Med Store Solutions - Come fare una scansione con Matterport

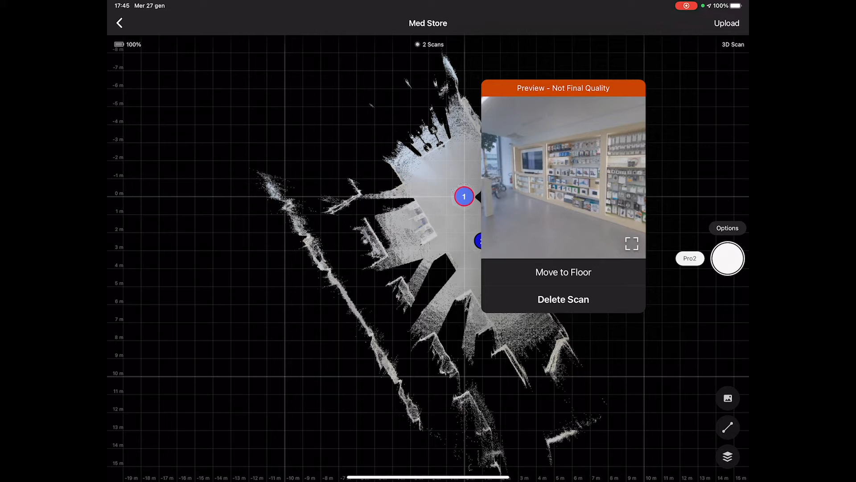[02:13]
ora che abbiamo la panoramica della nostra del nostro spazio e i coni d'ombra possiamo procedere a spostare il cavalletto e la macchina a distanza di due metri due metri e